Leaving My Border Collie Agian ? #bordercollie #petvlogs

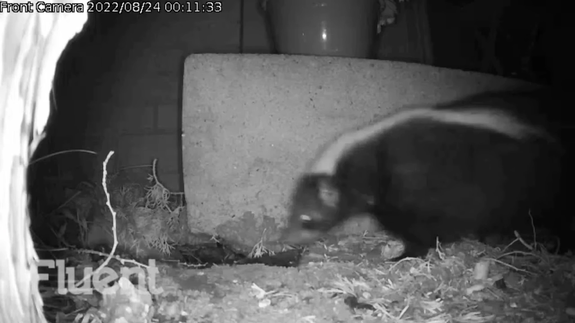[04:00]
guys guess who we saw on our camera not one but two skunks two different ones these are two different skunks hey remy come on beautiful day